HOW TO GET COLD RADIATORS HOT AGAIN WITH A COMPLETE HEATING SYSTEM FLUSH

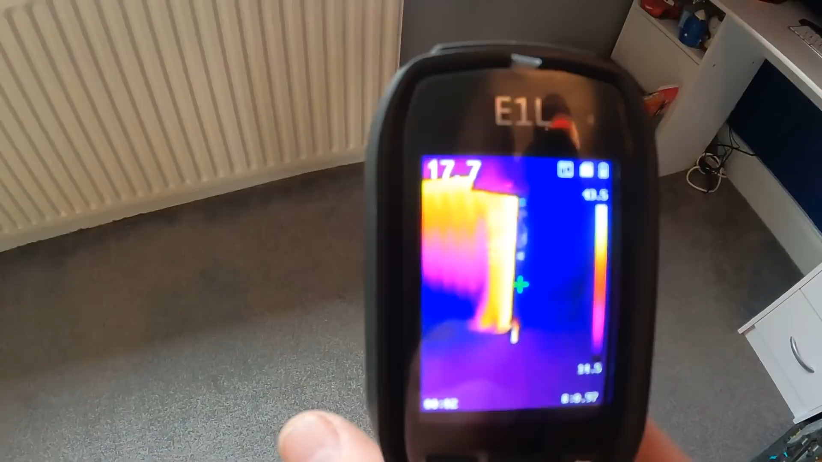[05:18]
now at let's have a look 41 degrees it's coming in
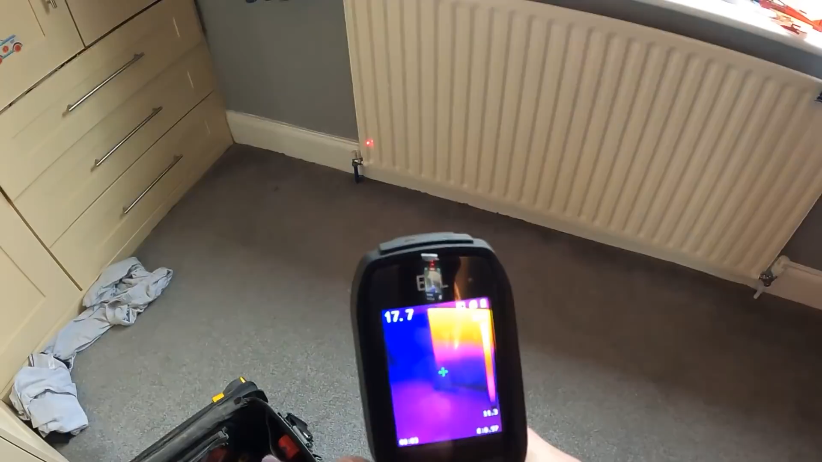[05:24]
and the return is 18 so you'll see that now as
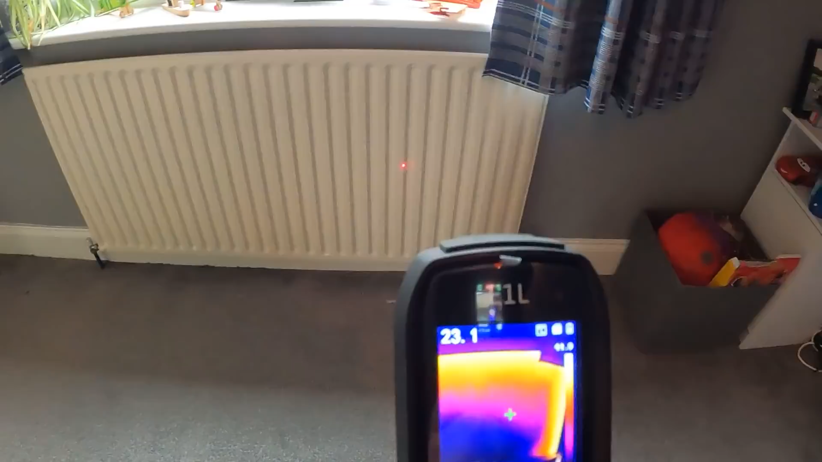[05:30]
you can see the heat's going around the top there we'll see it slowly build up on them rads let's have a look at this one
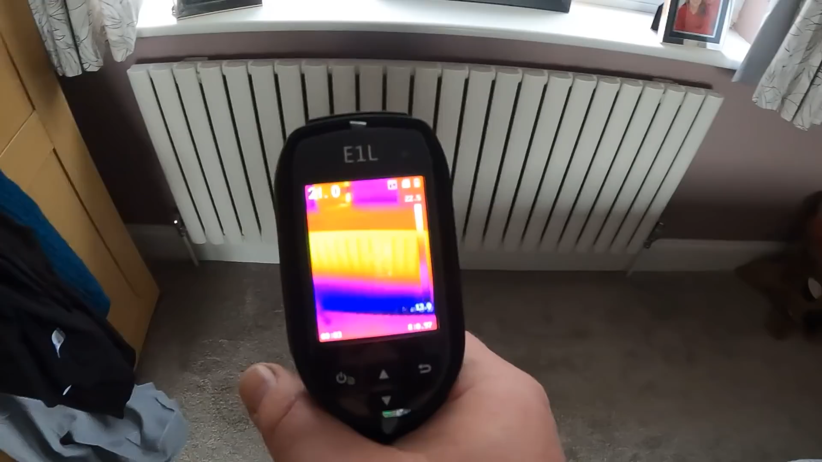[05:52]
yeah there we go but you can see see the cold spots at the bottom so we are at the top it it is this one is 21 degrees and at the bottom
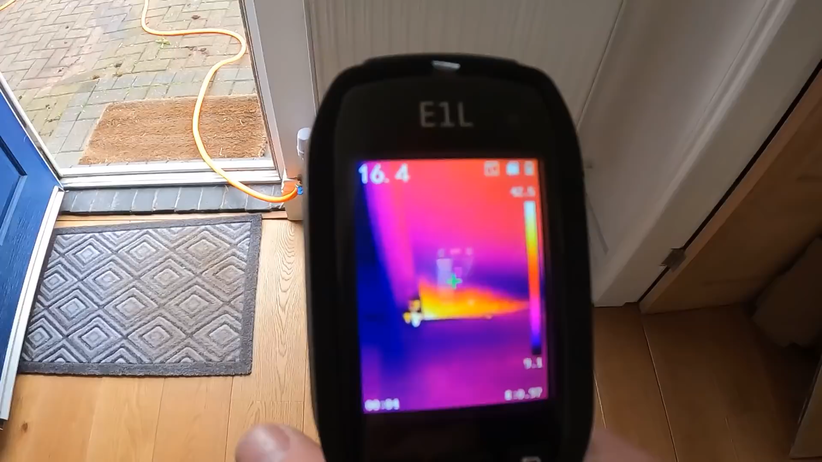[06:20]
this one you can just see the heat coming in on that bottom corner
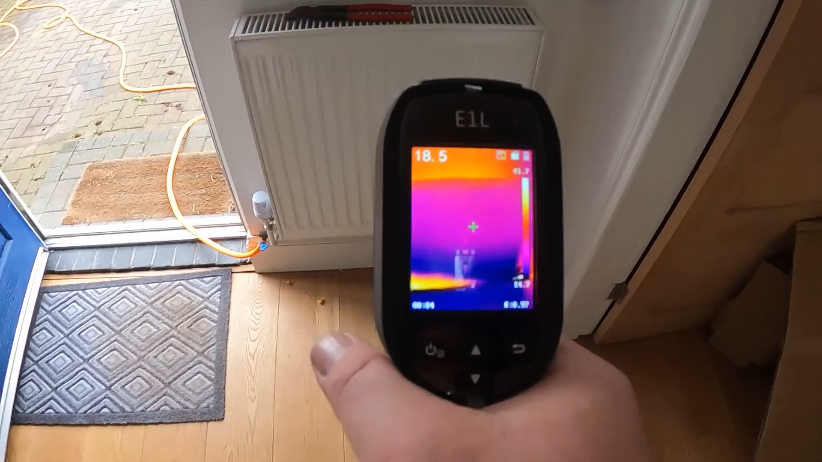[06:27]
and the rest of the rad is completely cold so we'll let the heating warm up we'll get all the rads
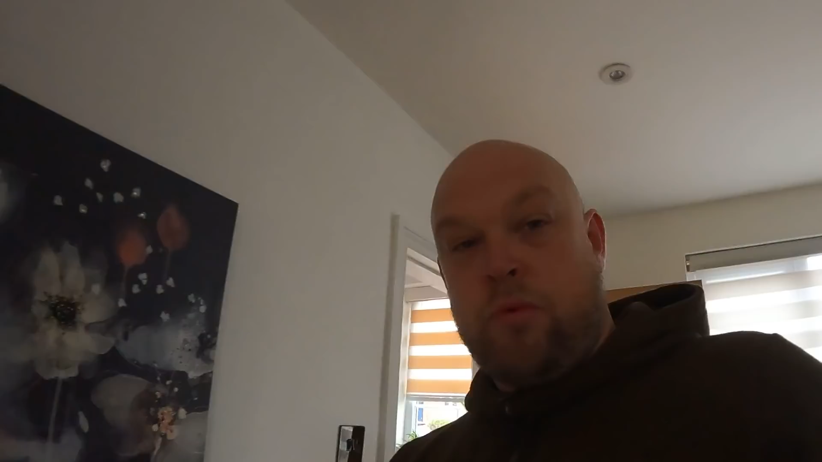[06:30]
warm and we'll go around and see what's what so i don't know if you can pick that up but as
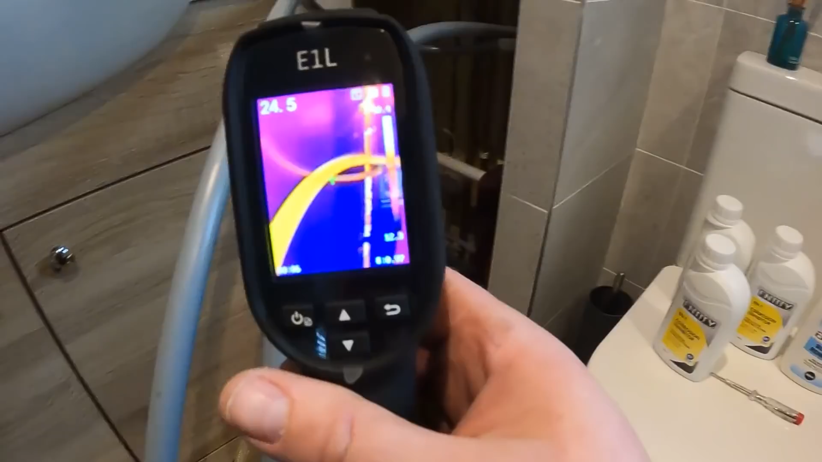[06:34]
you look at these two 22 mil plastic pipes you can see the one on the right is a lot hotter and then these two
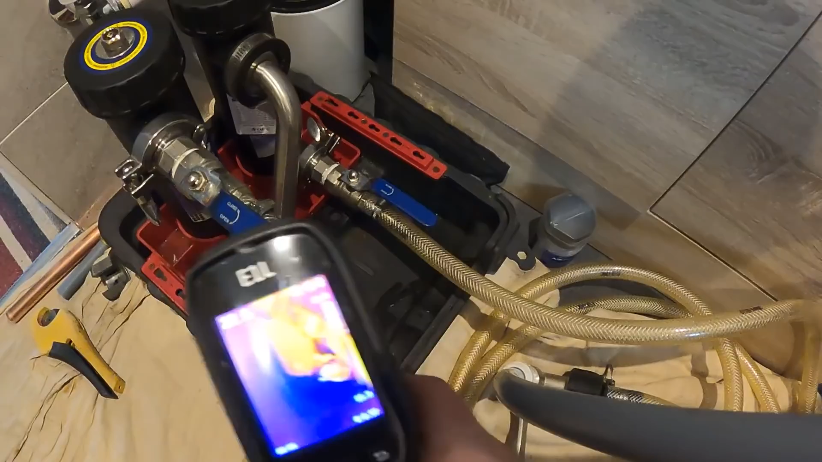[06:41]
coming in here i don't know if you can make it out but the one
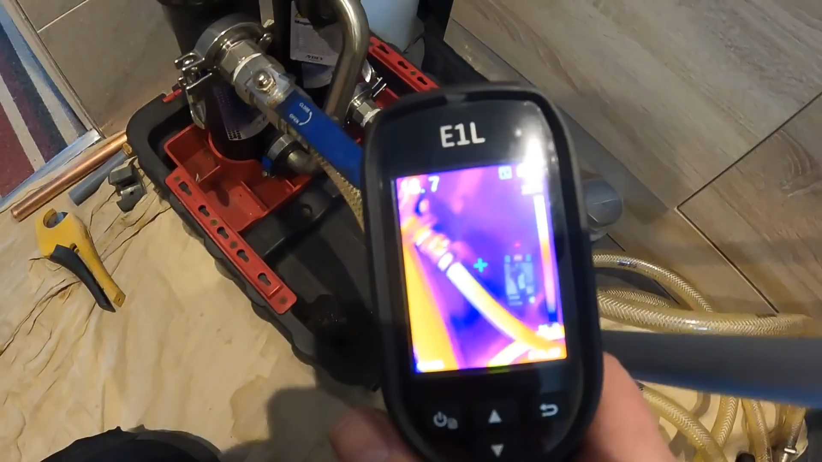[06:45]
on the right the one going in the bottom which is the return back to the boiler is
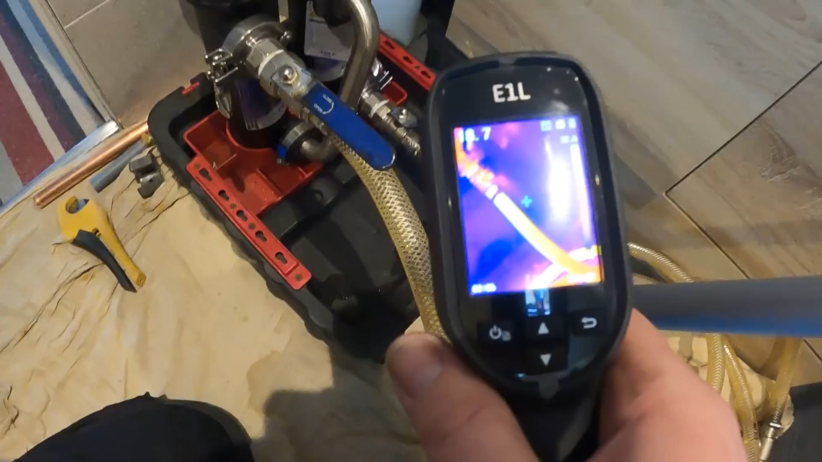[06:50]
becoming hot and so is the the outlet of it so it's basically coming in here before it gets to the boiler this is the inline filter that we've taken out in
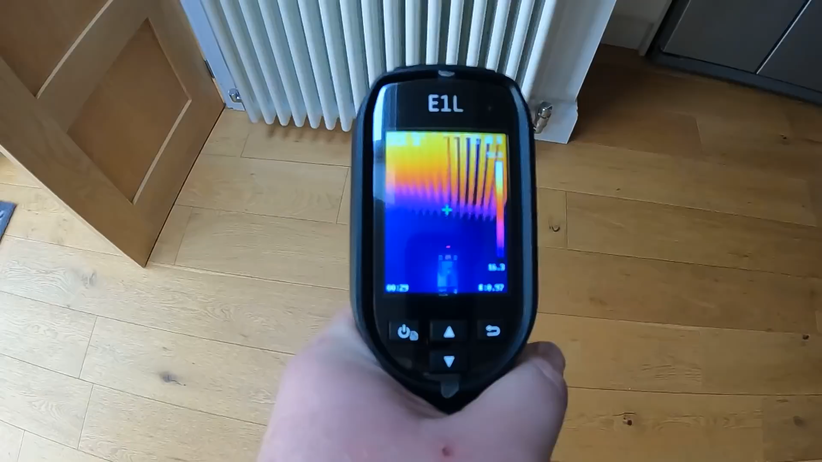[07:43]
the bottom's reading what we are 23 24 degrees so yeah heat's definitely coming
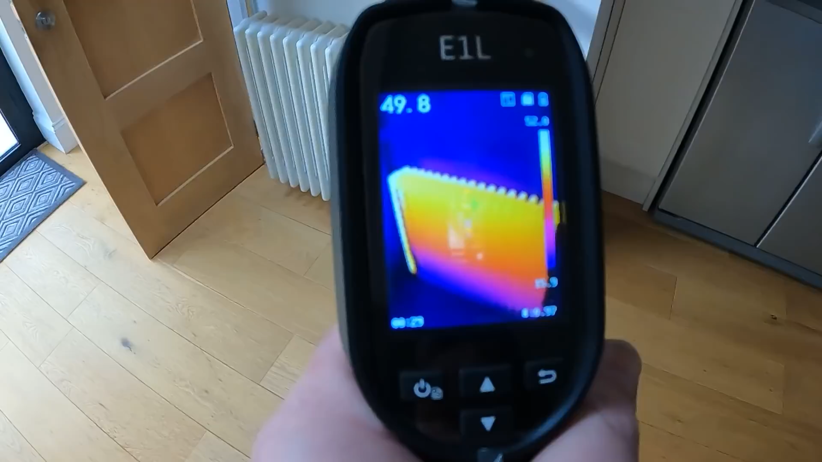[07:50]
through that one a lot more now that's the first pass that's just with a the power flush system cleaner we've got the uh sludge remover to go